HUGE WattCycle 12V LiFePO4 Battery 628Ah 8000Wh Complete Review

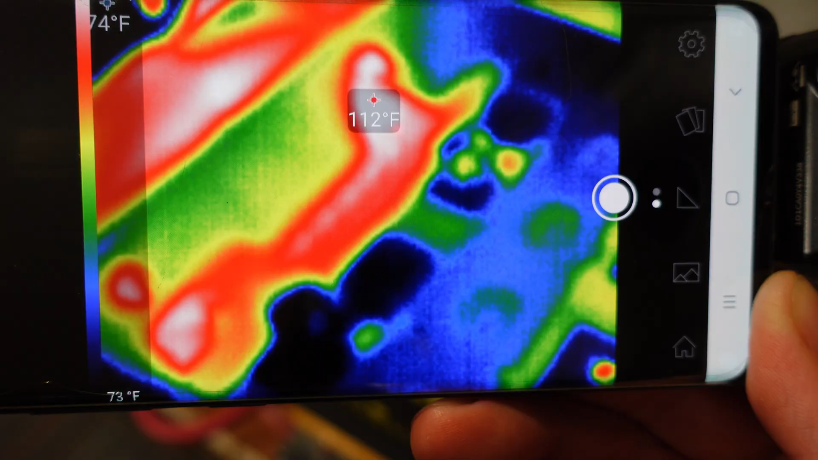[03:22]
On screen: spot 112°F, scale top 74°F, scale bottom 73°F
So we've got 112 degrees there on the positive terminal and we have 115 degrees there on the negative terminal. Trying to get a straight shot down into the BMS here I do see 122 degrees on the screws for the negative bus bar that go out to the terminal.
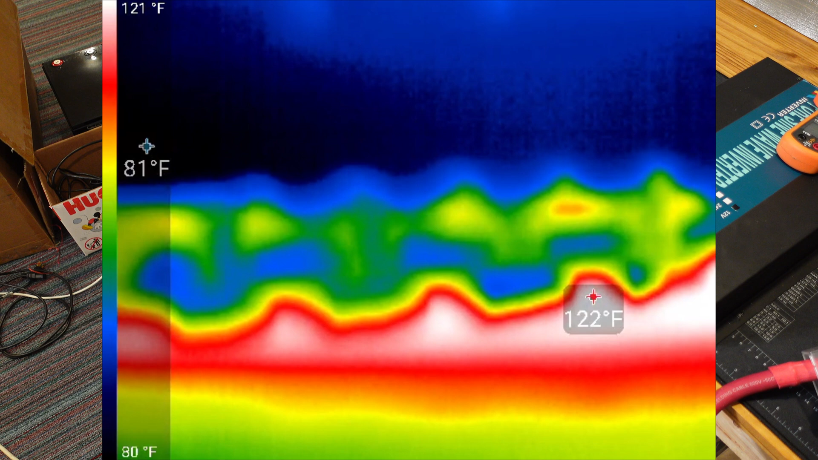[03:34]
On screen: scale top 121°F, scale bottom 80°F
So overall this is looking very good. Unfortunately the test concluded at one hour and 23 minutes.